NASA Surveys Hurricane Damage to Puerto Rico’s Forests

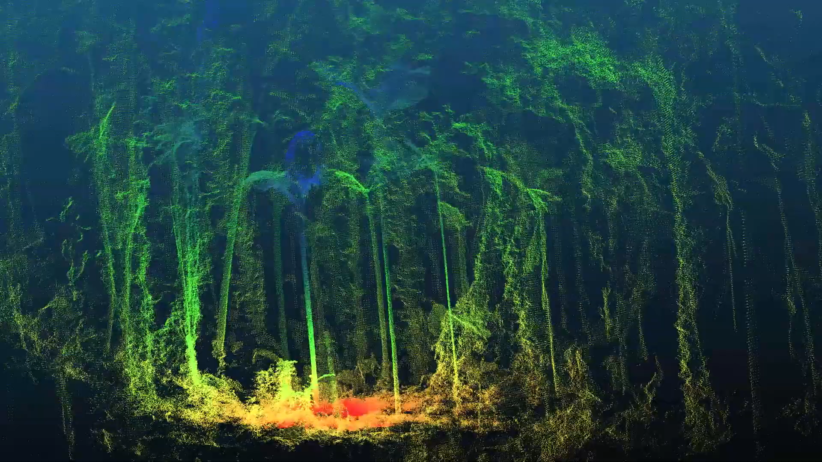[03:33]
the vines and lianas that hang from those trees, as well as the damage that's occurred. So this is a partnership that involves both the data from the ground, but also the data from the airborne instrument, as well as data from the satellites.